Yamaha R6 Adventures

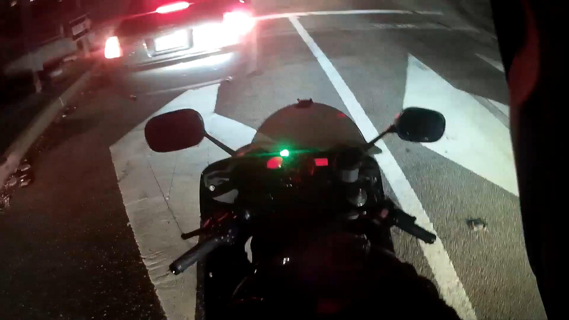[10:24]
We're okay. If you look to your left, we have nothing. If you look to your right, we have downtown Los Angeles. Ain't it so pretty here at night? It's super duper cute. Like you watch Prius. It's Prius! Fucking Prius. Fucking assholes, man. Fucking Prius drivers. They're the biggest, if there's anybody that's like a definition, if you want to categorize somebody, it's Prius drivers.
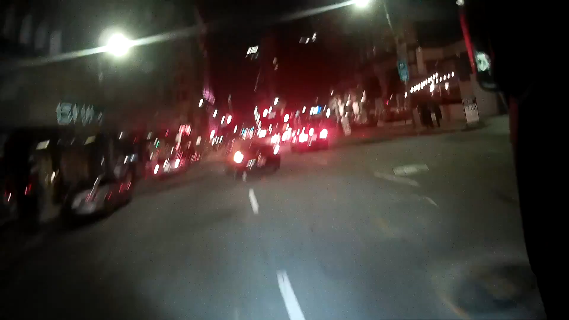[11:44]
She was like, oh, look at that. Look at that super cute motorcycle guy. Oh, yeah, super cute. Hey, look at the Staples Center. I might be here tomorrow. If the tickets are still cheap, I'm thinking about coming to the Pistons versus Lakers. I know it's nobody big, but dude, $35 for a fucking ticket to watch a Lakers game, that's the best deal you'll probably find. These are like fucking $100, man.
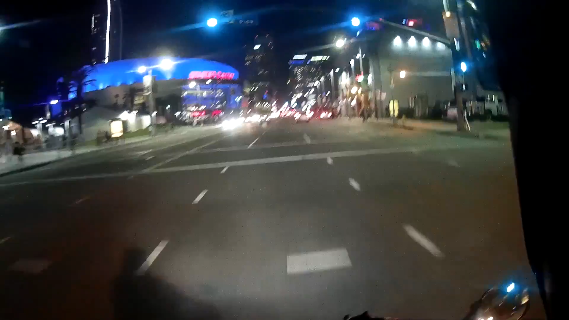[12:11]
They're expensive. Lakers tickets are not cheap. They are pricey as fuck. Super duper pricey. What's going on here? Oh, look, it's so pretty. It's Staples Center.
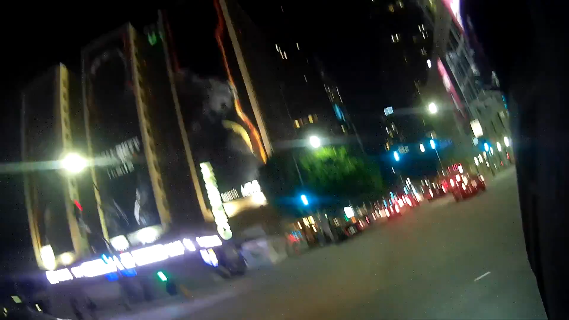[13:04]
Call of Duty Black Ops 3, I own that shit now, huh? Yeah. Good game, actually. I actually have fun with it. After you pass the strip club, for some weird-ass fucking reason, it smells like cookies. I don't know why. I haven't found that motherfucking factory. I'm good because, oh my god, it smells so good. When you cross the freeway right here, like, after you pass these signs, it starts to smell like fucking cookies.
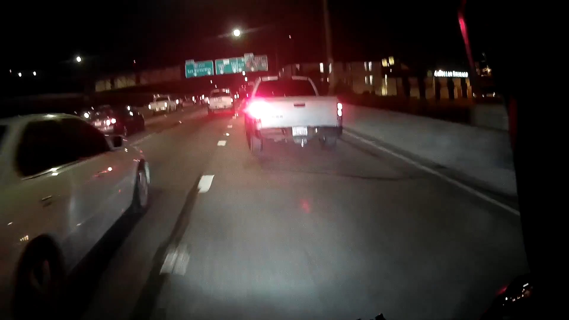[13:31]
Like, it's the real deal. Like, fucking, like, it smells like someone just baked cookies in your freaking car. It smells... Wait for it. I know it's coming around here. Mission Road. It's coming up soon. No, nothing. Nothing. Nothing. It's somewhere here. No, I don't smell it. It's weird.